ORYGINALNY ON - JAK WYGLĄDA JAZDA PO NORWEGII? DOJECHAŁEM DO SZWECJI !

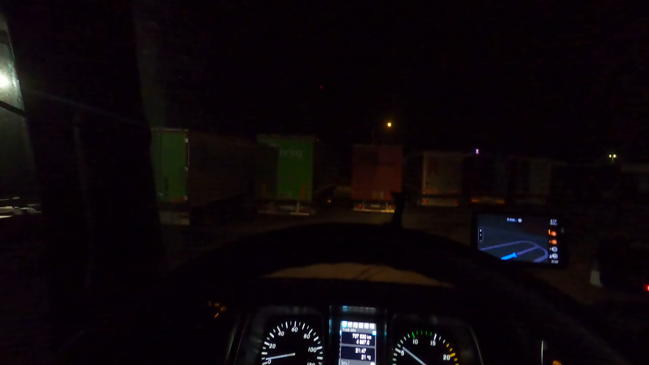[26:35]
Na końcu drogi skręć w lewo, następnie lekko w prawo.
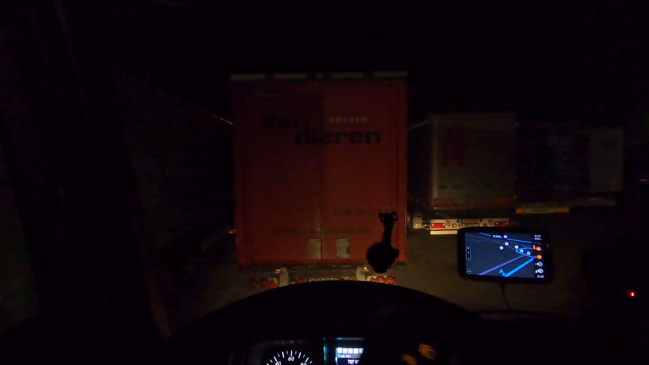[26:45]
Pewnie i tak za dużo nie widać, no bo jest po prostu ciemno. Widzicie niektóre ciężarówki pootwierane, tutaj impreza trwa.
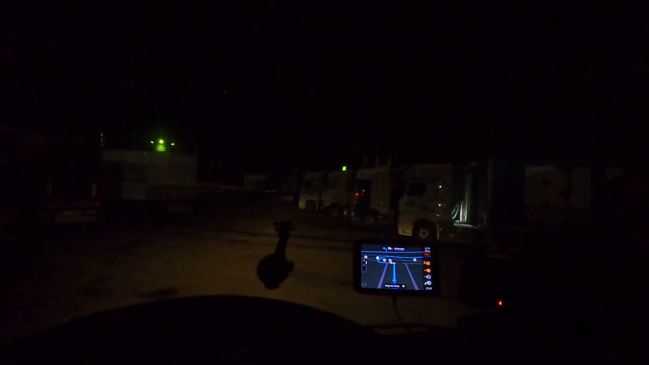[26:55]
Wcześniej tutaj taka właśnie muzyka rockowa lecia, a tu widzę kilka ciężarowych z jednej firmy, także wcale nic dziwnego.
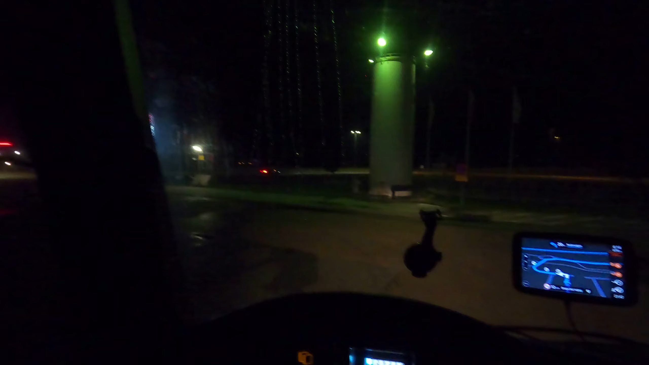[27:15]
Skręć w lewo, następnie lekko w prawo.
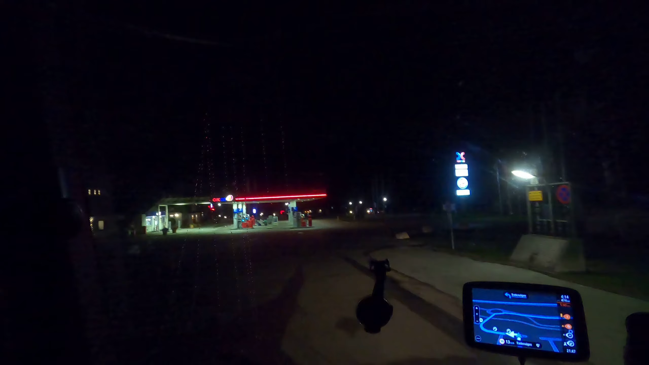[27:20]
I tu przed sobą macie stację, na której jest restauracja, później jest tam burgerki, następnie skręć w prawo na rondzie.